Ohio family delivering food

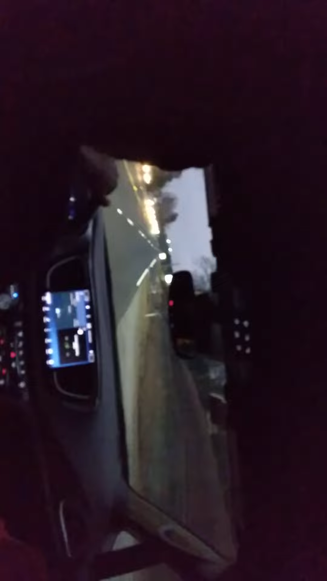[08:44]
The I-10. Don't worry. By 10. We should have... I'm about to tell you why. How are we going to get to the I-10 by 10? It's going to tell you. I don't like it. I don't like it. Jesus. In a quarter mile, turn right on to Snapfinger Woods Drive. Okay. So as soon as you pass Bojangles, you're going to make that right. I got the nerve to have a Bojangles. You see that big yellow sign up there that say Bojangles? That's where you're going to make the right at.
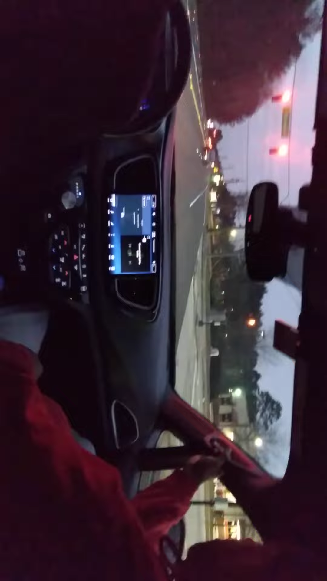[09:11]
I can see the yellow sign. You see the green light? Yeah, I see the sign. My vision just can't see what it say. Yeah, my vision. That was in one of them books. I got to go to the eye doctor because it ain't what it used to be, man.
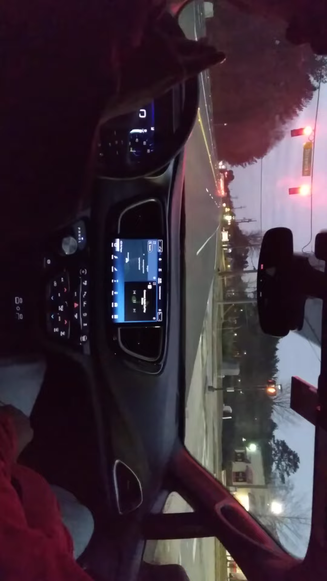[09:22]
My vision went down, you know, like... I don't know how. ...within the past five years. My glasses that work good, the lens that came out. One lens that came out. Y'all hear it? Y'all hear it for yourself, guys.
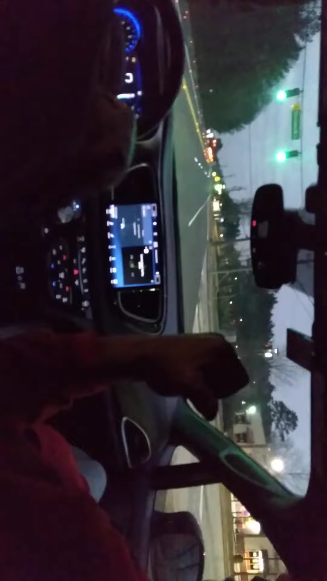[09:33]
Listen to everybody in one spot. Do it in a right eye. Now, I got to fix that when I go home, though. Because I can see real good with those glasses. You said what? What you said by the light? You're going to be where the traffic light is, Bojangles. Oh, okay. But I can still look. I can... I'm not going to die there. Y'all signs is pretty bad. Now, this should be Snapfinger Woods. That's right. Snapfinger. You got to turn the mooster. Got the light turned right. Got it, got it.